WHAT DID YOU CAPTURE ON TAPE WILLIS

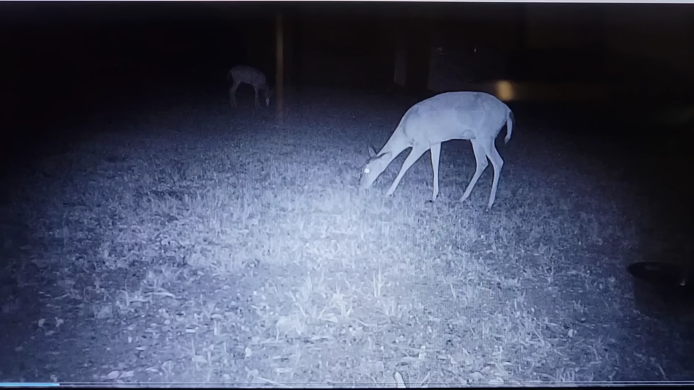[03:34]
little nighttime feeding action with some of the other deer and of course there's the orange cat again
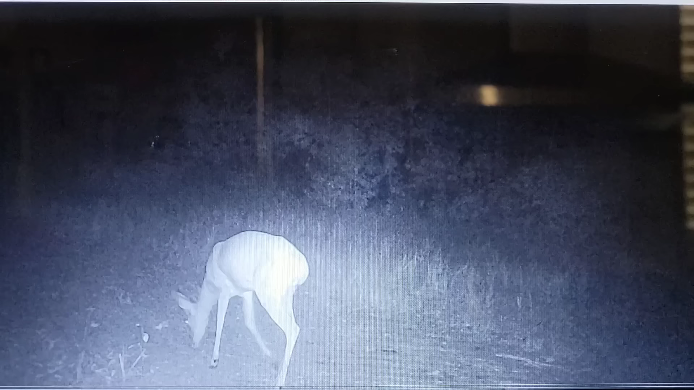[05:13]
there he is right there looks I think it's that same six point I'm not sure but it's definitely a six pointer
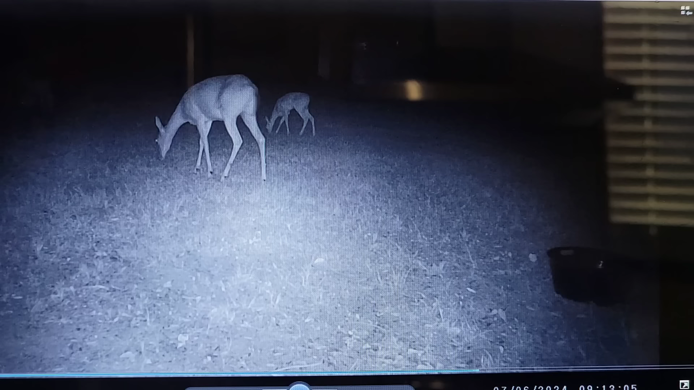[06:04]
now this is the other mama with the babies you can tell when she comes around she's a lot more skittish obviously it's night time right now but if you'll see in a second you'll see the other babies up in the top of the screen